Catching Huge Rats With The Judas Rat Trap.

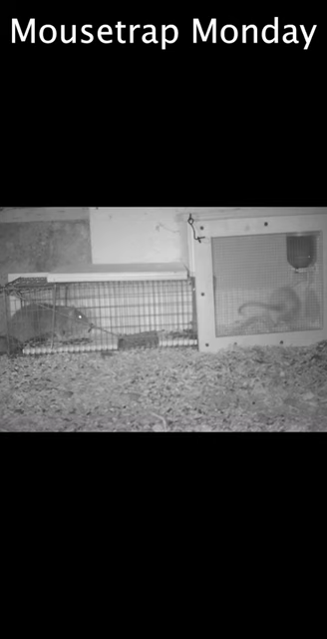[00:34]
Let's go set up the motion cameras and try to catch a wild rat with the Judas rat trap. Well last night our Judas trap worked well.